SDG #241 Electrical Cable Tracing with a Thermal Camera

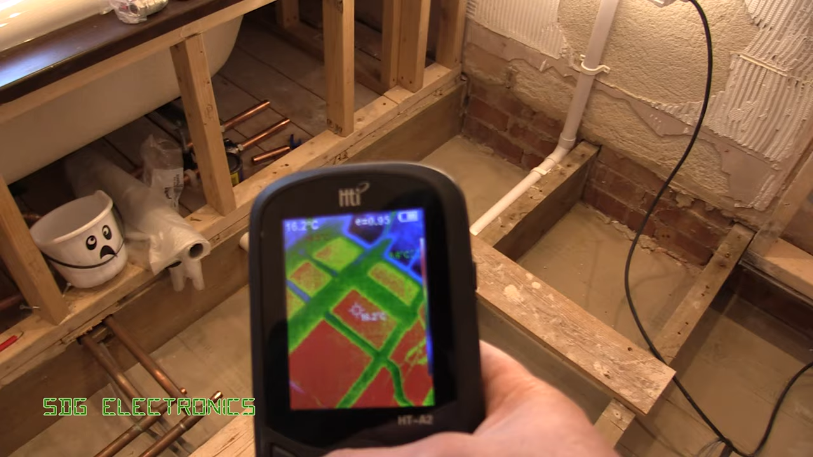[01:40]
So my weapon of choice is actually just a thermal camera and you don't need a huge amount of load to just increase the temperature of these cables very slightly and that is identifiable with the thermal camera.
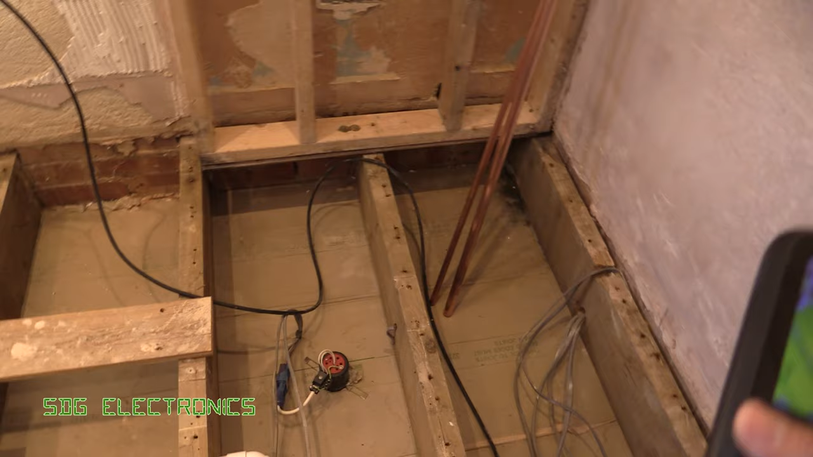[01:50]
So all I've done is I've plugged in the kettle. You can see there's a bundle of cables that go down there and I think the brake is in one of those legs and if we use the thermal camera we can actually see
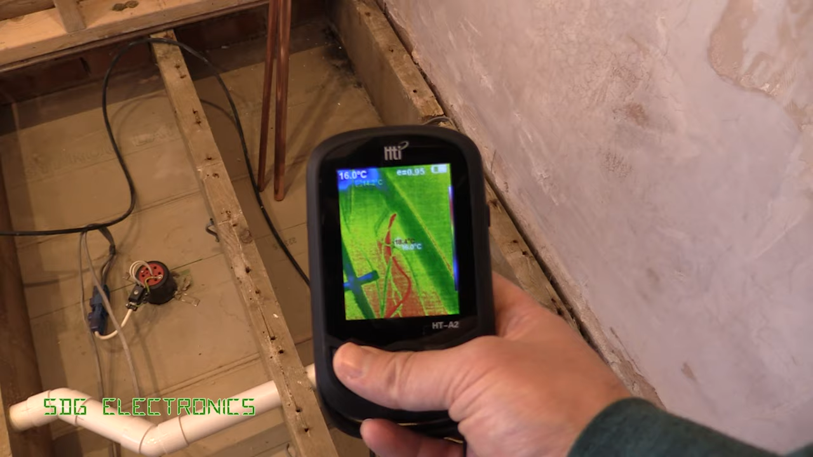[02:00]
one of those is a bit warmer than the rest and that is the one that's actually still feeding that socket properly
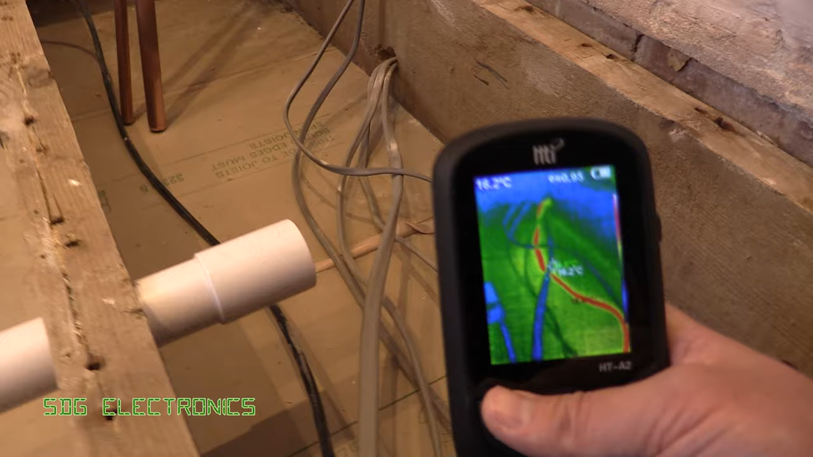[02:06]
and we can quite easily see this one just here is easily identifiable
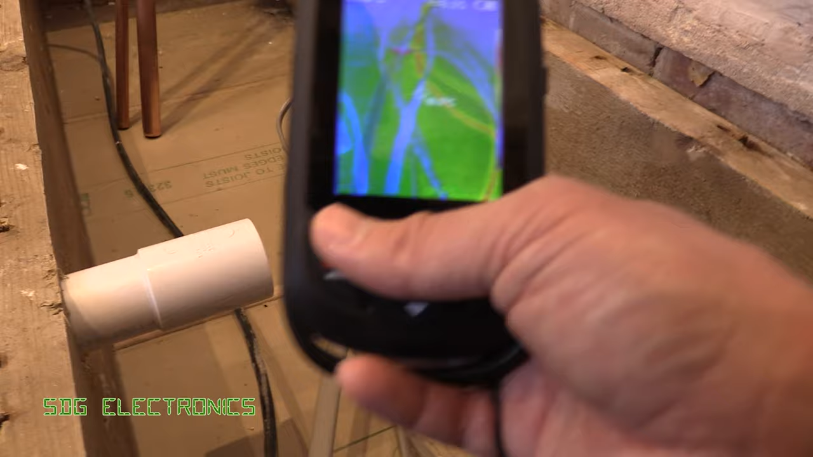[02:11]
as the part of the leg that is working just fine and you can see it running along
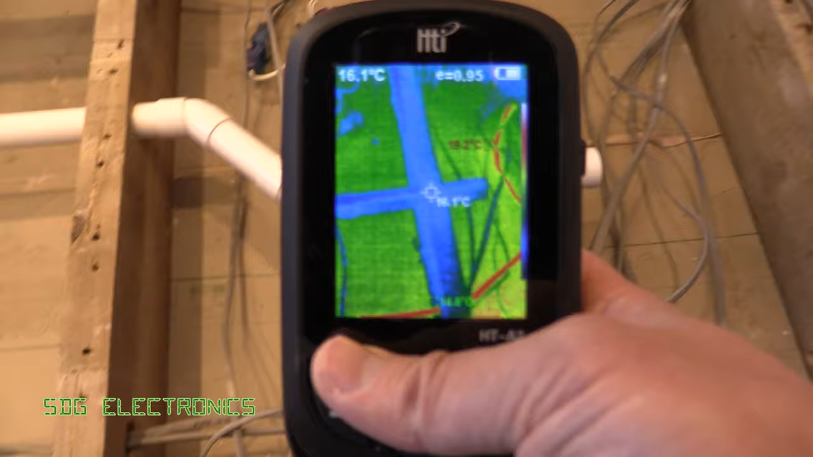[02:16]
under the floor here and you can see the exact path it takes and
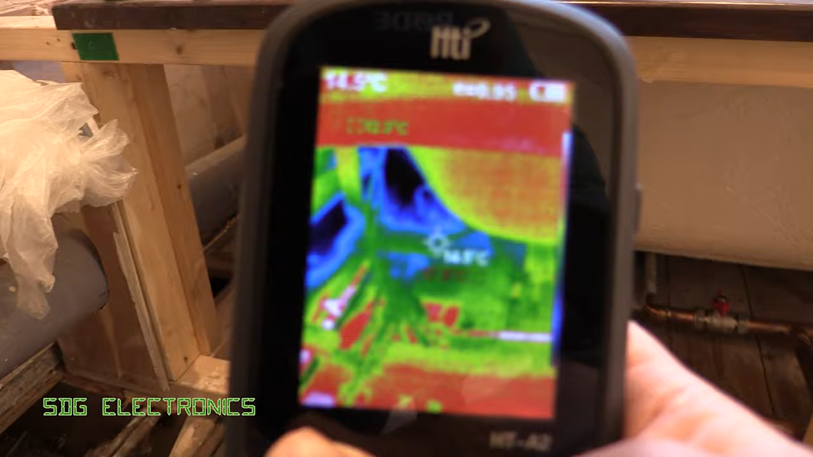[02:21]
then it goes off into the corner where it goes into another part of the house. So quick tip there if you can't turn off the power and you don't have a fuse finder a thermal camera is a nice easy way and a nice safe way of checking where the cable run actually is.